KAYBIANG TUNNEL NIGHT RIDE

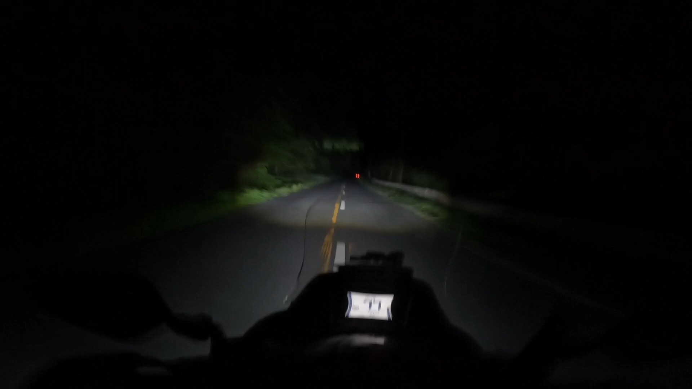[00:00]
Nakakatakot kasi pagka solo eh. Pero pa naman ako nakitang bigo papunta ang Caibbean Tunnel. So 12:46 ng umaga, lamig. So night ride tayo dito. Dilim mo. Dilim dito. Night ride.
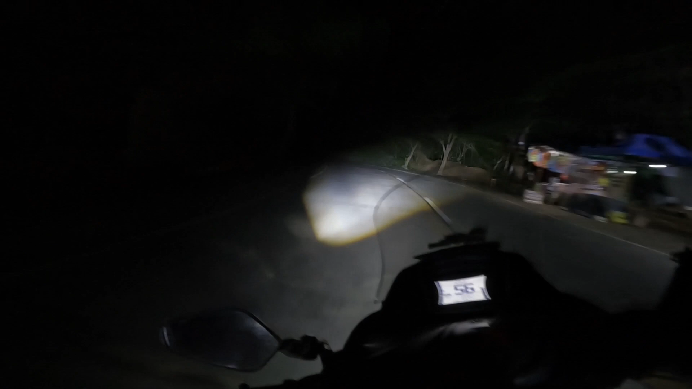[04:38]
Malapit na sa Caibbean Tunnel. Malapit na yung tambahayan. So yung unang checkpoint nila dito banda sa baba.
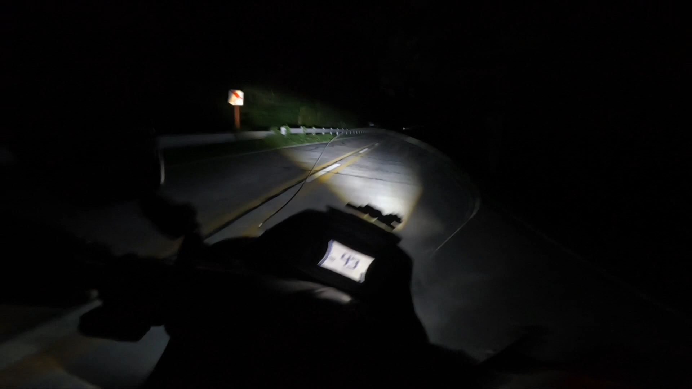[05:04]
ilim, tapos ang lamig. Ako lang kung mga ganitong oras mayroon parang may mga tumatambay dito. Mag-aalaw na ng madaling araw. Meron pa rin ata.